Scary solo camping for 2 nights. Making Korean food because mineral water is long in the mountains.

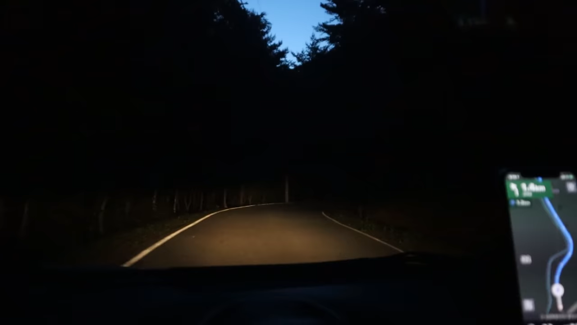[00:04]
여러분 안녕하세요 저는 지금 캠핑을 왔어요 근데 퇴근을 하고 강원도까지 오느라고 이렇게 해가 다 졌어요